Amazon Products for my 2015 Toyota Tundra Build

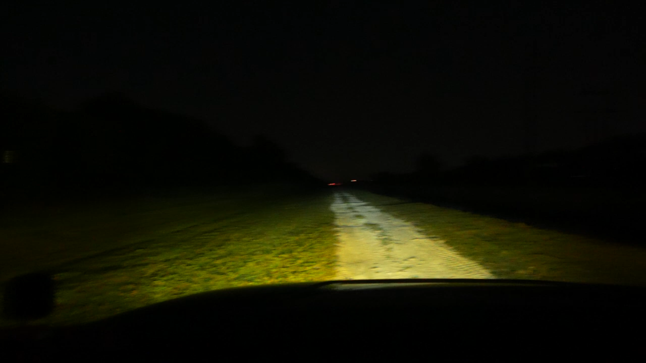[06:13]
the aux beam 5d lights are we're gonna shut off my so I got my DRLs just running all my other lights are off and then we're gonna turn on it's insanely bright go